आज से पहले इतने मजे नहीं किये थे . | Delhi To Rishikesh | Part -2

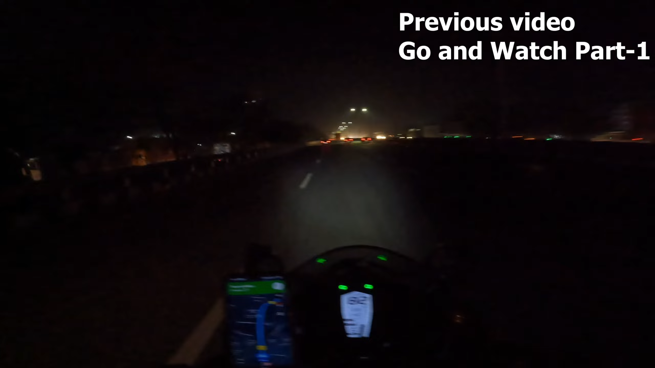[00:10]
दूर दूर तक तो कोई पेट्रोल पंप का नामो निशान नहीं है, सब जगह गैस पंप गैस पंप गैस पंप। मेरे को ऐसा डर लग रहा है कि अब मैं क्या ही करूँ यार।
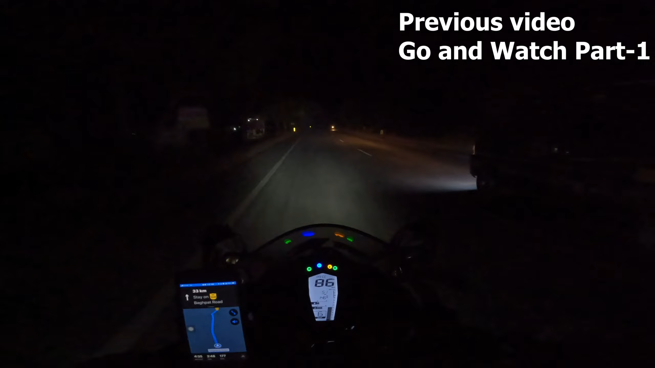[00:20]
सो गाइस फाइनली 34 किलोमीटर की रेंज रह गई थी,